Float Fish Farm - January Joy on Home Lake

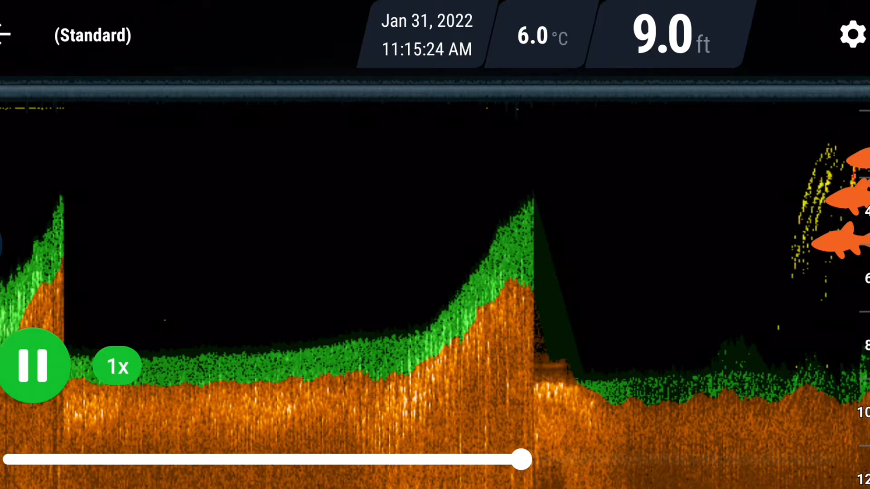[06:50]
On screen: depth 9.0 ft, water 6.0°C
I've had a. Go on here. Just to see what it's like. And the. The depths are showing us. Around about. Sort of. Between eight and a half. And ten feet. So. We did see some fish. The ones we saw. Were actually.
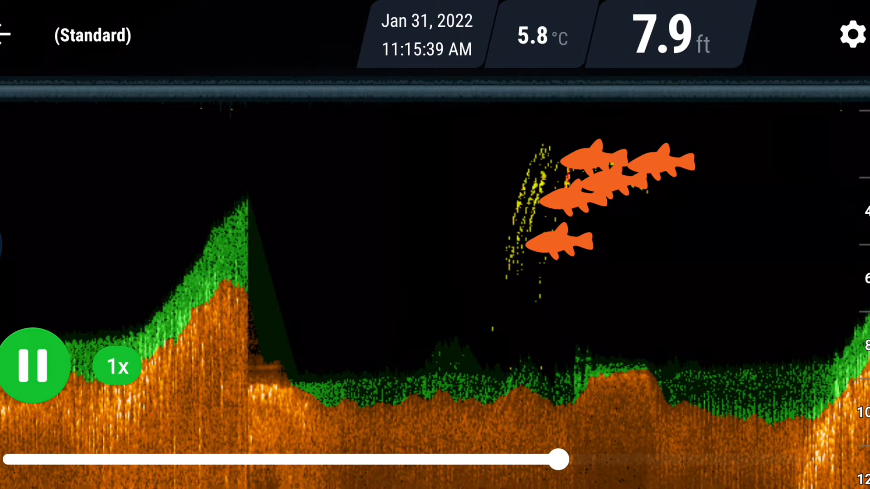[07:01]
On screen: depth 7.9 ft, water 5.8°C
Showing as quite. High up in the water. But. Clearly. There's fish all over. I think. There's a. Certainly. That one. Was. Down on the spot. And feeding.